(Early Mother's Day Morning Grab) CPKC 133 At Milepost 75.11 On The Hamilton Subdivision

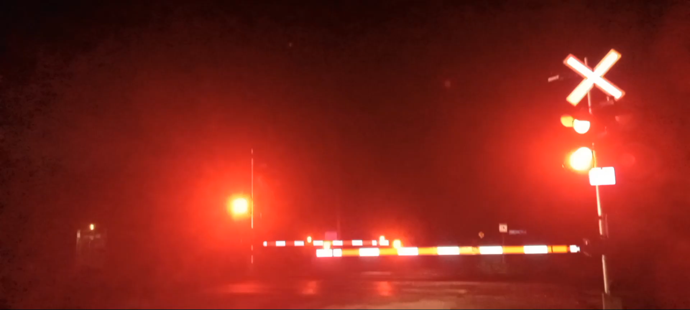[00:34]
So what have we got for power on this train? 38, 47, 51.